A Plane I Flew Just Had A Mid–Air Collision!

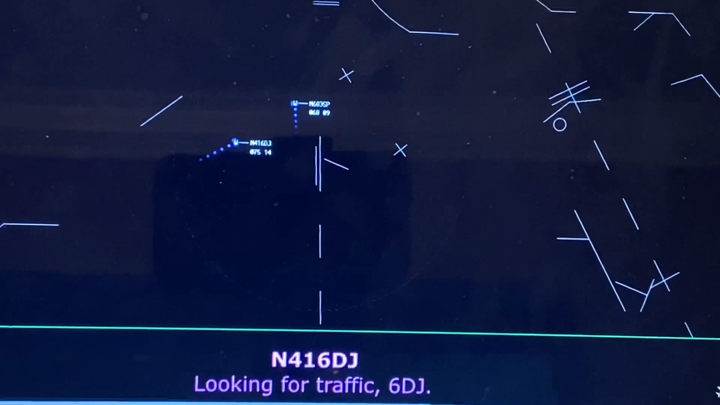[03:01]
And this right here is the Cirrus. The controller is calling out traffic to the Cirrus Skyhawk, a Cessna 172, right here, who appears to be on final for runway 17R, which is right here. So 1-7 right,
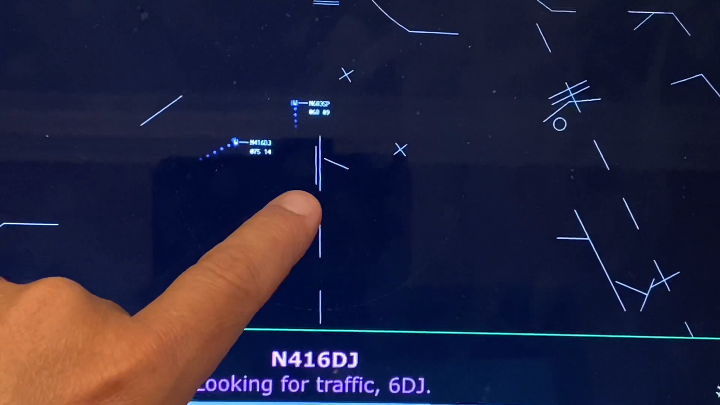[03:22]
as you look at this screen, it should actually be on your left side. And 1-7 left is actually on your right side. So we'll continue the recording. Cirrus 6 Delta Juliet, fly the ward to be west shore of Cherry Creek.
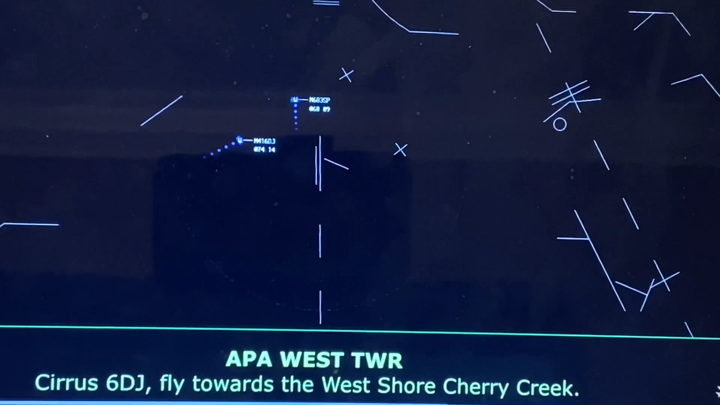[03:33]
West shore of Cherry Creek for Cirrus Delta Juliet. So basically, he's telling them to fly towards the west shore of the Cherry Creek Reservoir, which is basically somewhere in this area. It is above this Cessna 172 Skyhawk,
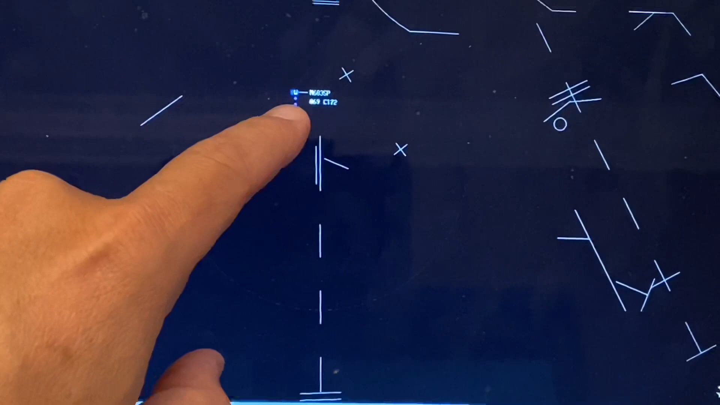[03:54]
and it is below this aircraft right here, which we'll get to in a minute.
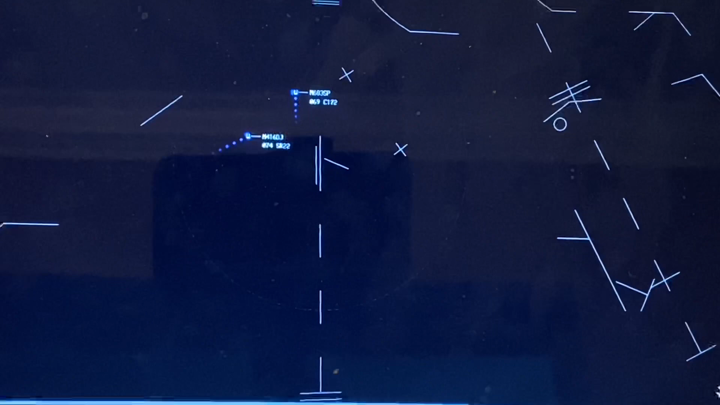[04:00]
Tower, good morning, Key Lime 970 on the visual, on the left. Key Lime 970 Centennial, Tower, if you can, just maintain that speed.
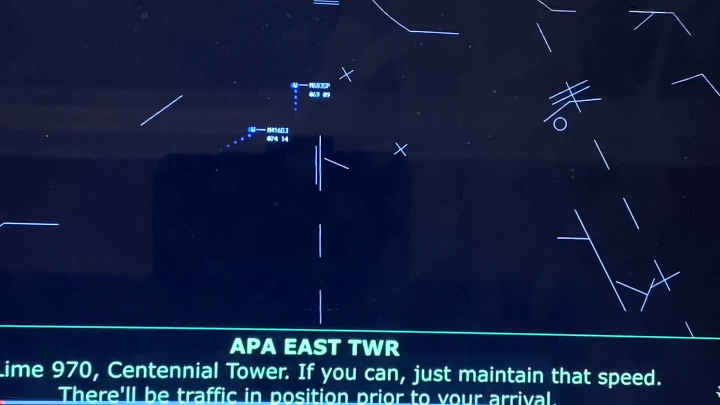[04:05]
There'll be traffic in position prior to your arrival.
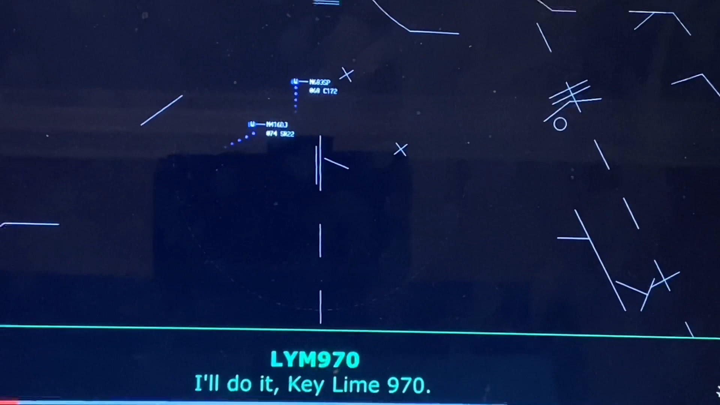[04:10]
Okay, so right now, what happened is the controller is telling Key Lime 970, which hasn't quite come into your screen yet here at the very top, to maintain a speed because
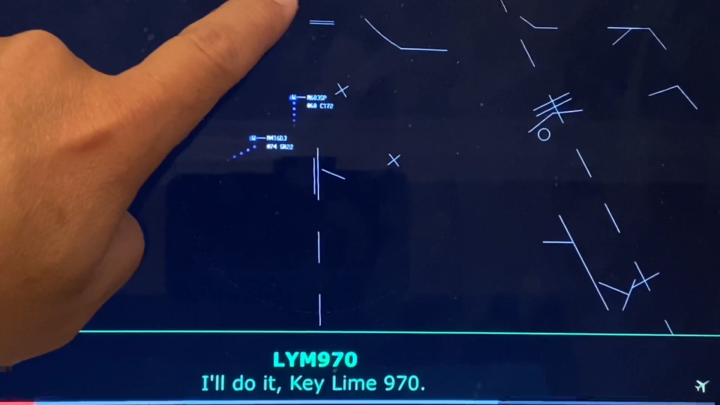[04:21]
she's planning on departing an aircraft prior to his arrival. Okay, I can't. Sir, Cirrus 6 Delta Juliet, traffic you're following, just turned right face.
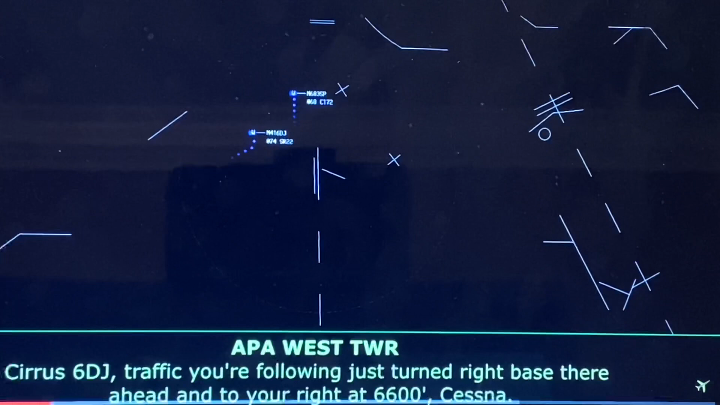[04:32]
They're heading to the right, 6600 Cessna.
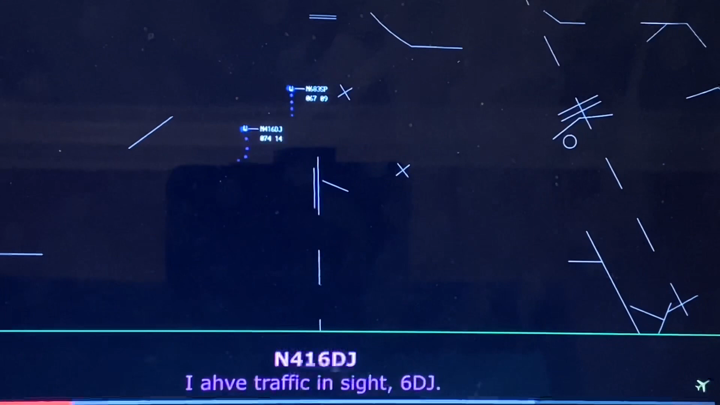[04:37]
Traffic in sight, 6 Delta Juliet. Okay, so now the controller has advised the accident aircraft,
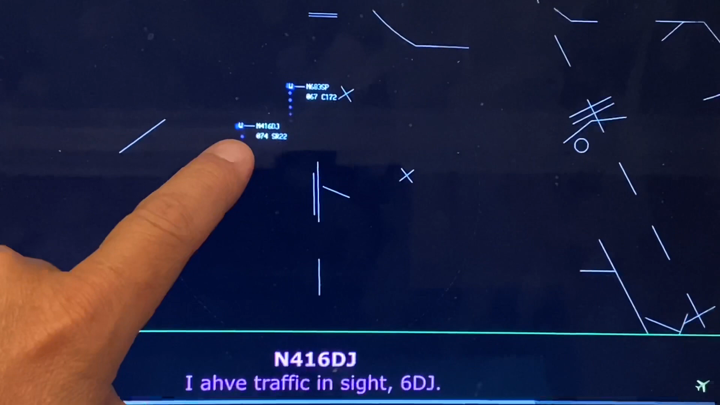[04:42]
416 Delta Juliet, about this aircraft right here. Sir, Cirrus 6 Delta Juliet, follow them, runway 17R cleared to land,
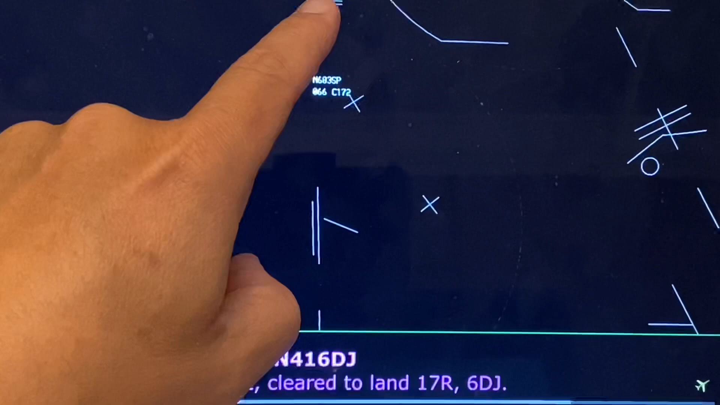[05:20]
and he also advised him of traffic landing. And on the parallel runway, which is the metroliner, which is the second accident aircraft, he said, traffic in sight, cleared to land, 17R, 6 Delta Juliet. So, he acknowledged the traffic. Now, the question is, is he acknowledging this guy, the metroliner, or both of them?
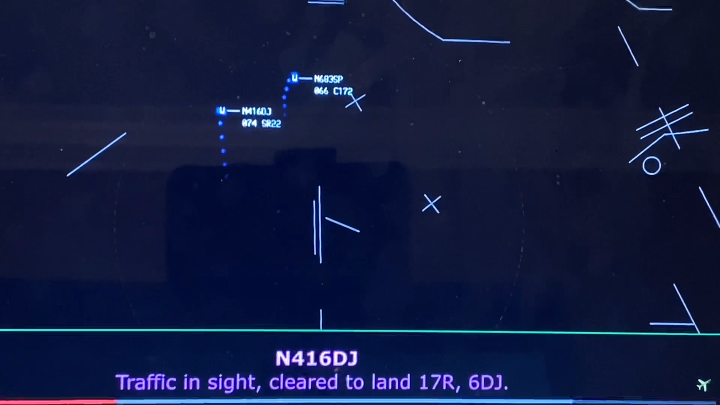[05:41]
And we have to assume he's acknowledging both of them, because both targets were called out to him. And the metroliner up here should not even be that big of a factor, because he's landing on the parallel.
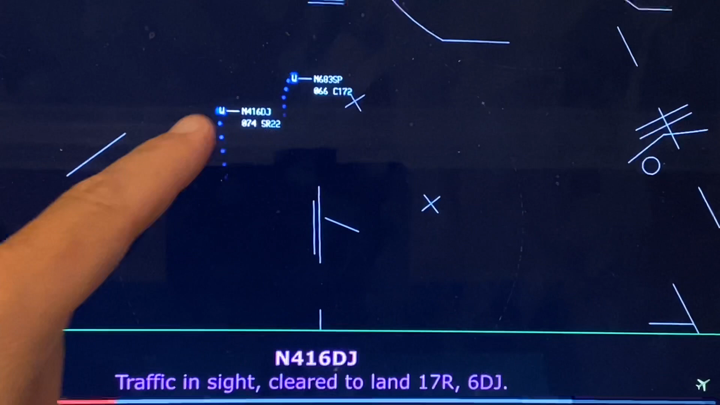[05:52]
So, he should never cross the final, the extended runway centerline for the metroliner.
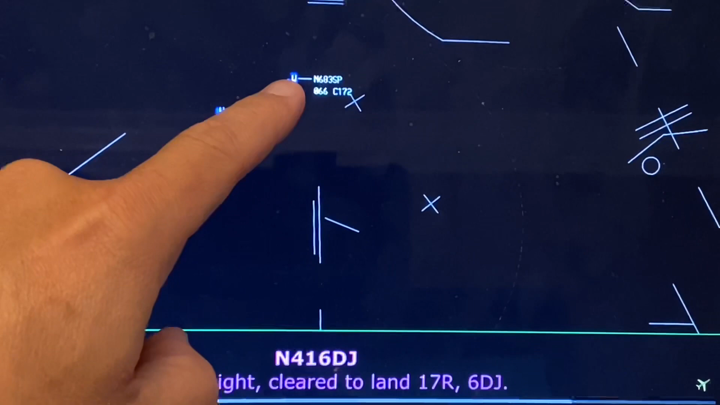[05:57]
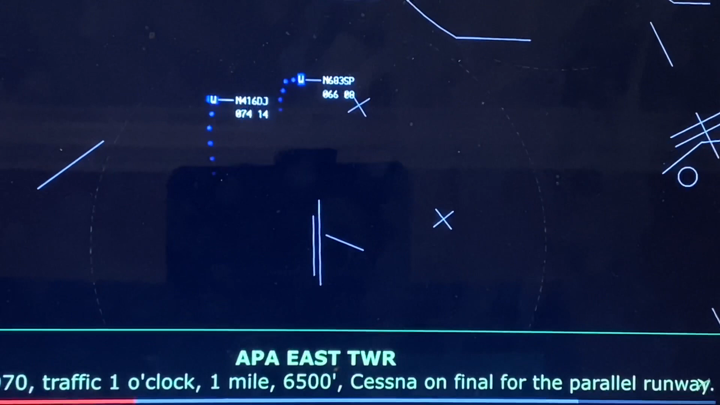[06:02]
Okay, now, the controller just called out traffic to the metroliner, who's just coming into your screen right here. She's calling out the traffic to him. She's advising him of the traffic. He has not called them in sight. He said, we're looking. Until you call traffic in sight, it's assumed that you do not see them.
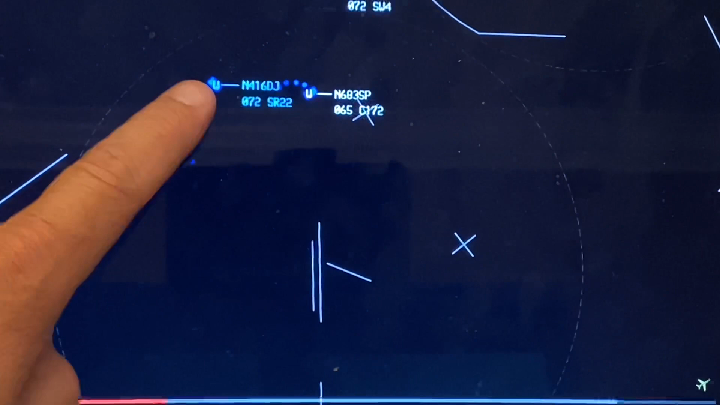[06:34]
Once you call traffic in sight, like the Cirrus did, you're taking responsibility for your own separation. And I might add, the weather on this day in Denver was unlimited visibility, clear skies, and calm winds. T-line 970, runway 17L, clear to land, windfall.
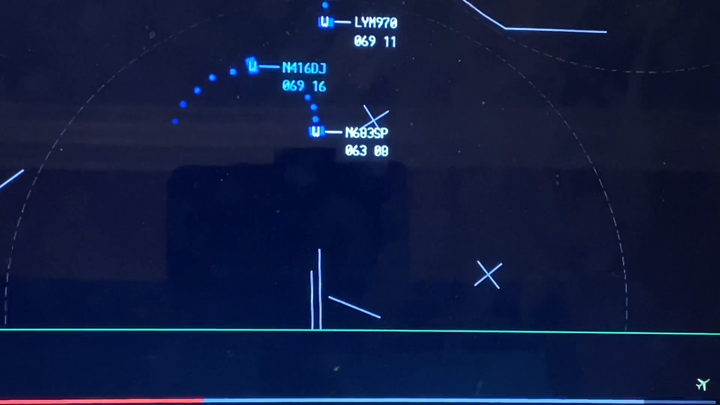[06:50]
Clear to land, 17L, 2970. Okay, so now, this is the Cessna. Who the Cirrus is sequencing behind, and he's landing on this runway right here. This is Keyline 970, who's landing on this runway right here, on that side. So, these two airplanes should never intercept.
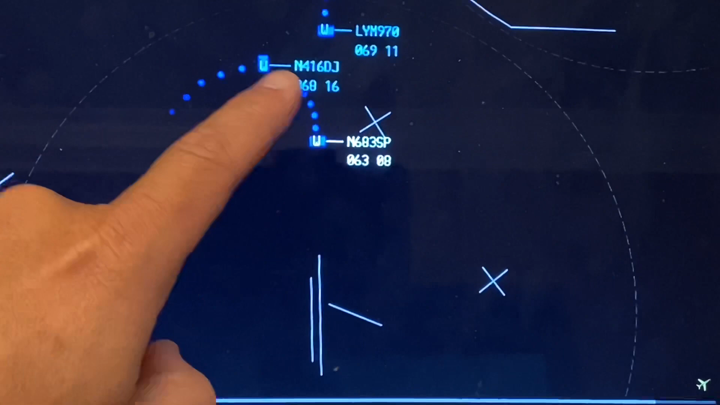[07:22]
And the separation between these two, which are landing on the same runway, is adequate. And there's some radio silence right now, but here you can see these two targets merging dangerously close to each other.
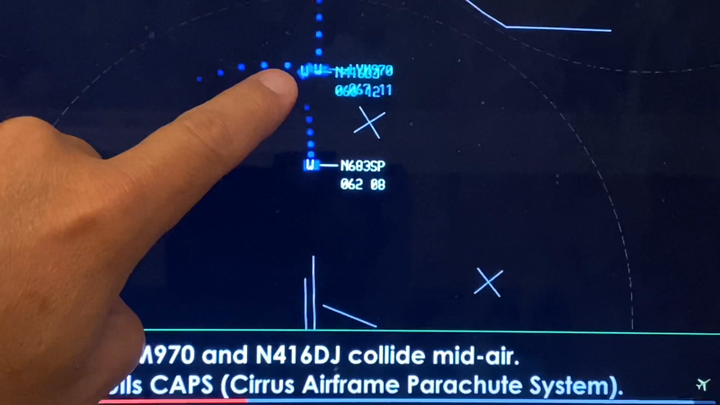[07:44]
It appears that the Cirrus has not turned towards the airport,
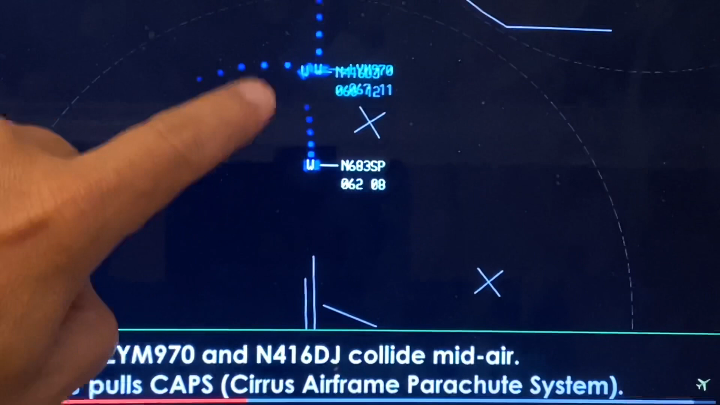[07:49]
and he is drifting that direction towards Keyline 970, which is that green Fairchild Metroliner.
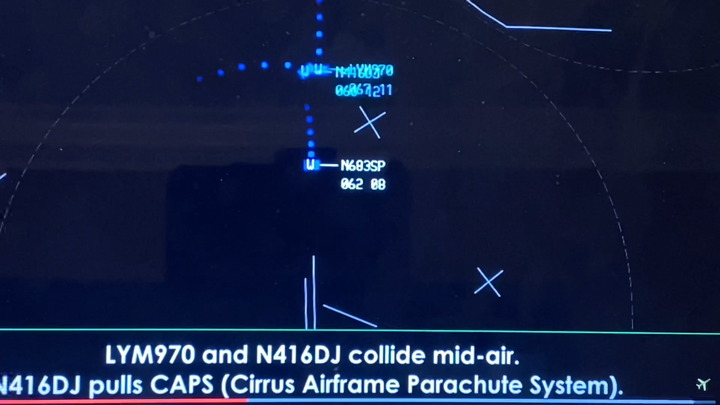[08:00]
All right, now, at this point, the collision has already occurred. We'll continue.
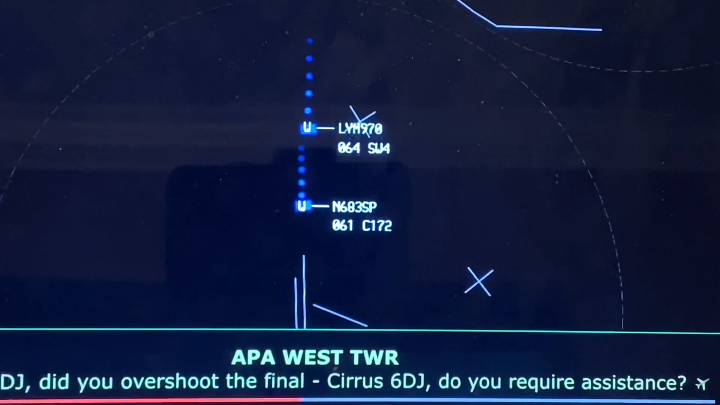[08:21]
Okay, so now, the controller still has no idea that there's been a mid-air collision. He's asking the Cirrus if they require any assistance, because all he notices is that he overshot final.
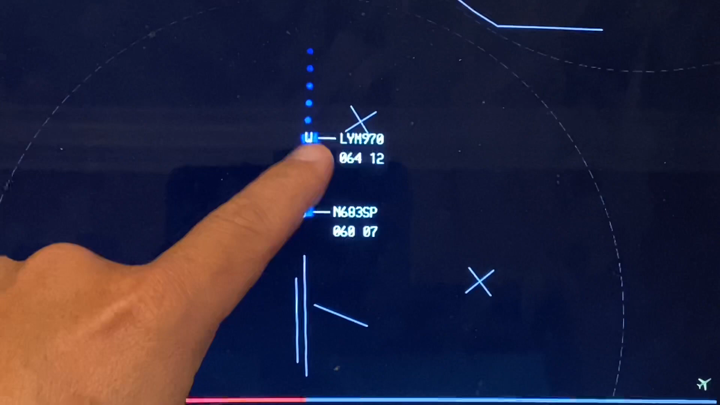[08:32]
So, the controller is probably thinking, this guy lost sight of the airport. At this point, I don't think the controller realizes there's been a collision. But he's about to realize things went very, very wrong in about one second here, as shit hits the fan. Tower, Keyline 970, declare an emergency. We have, um, looks like the right engine failed, so I'm going to continue my landing here.